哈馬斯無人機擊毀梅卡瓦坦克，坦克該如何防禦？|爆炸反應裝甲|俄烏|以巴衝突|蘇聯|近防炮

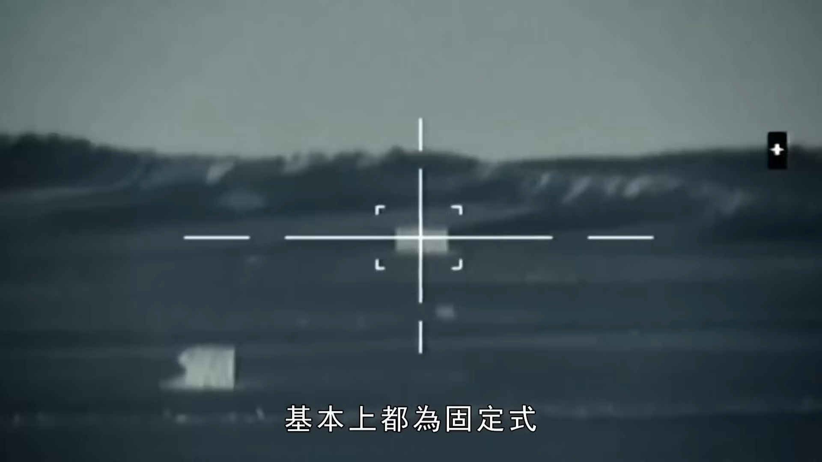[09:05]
视线与火炮伸管中轴线是平行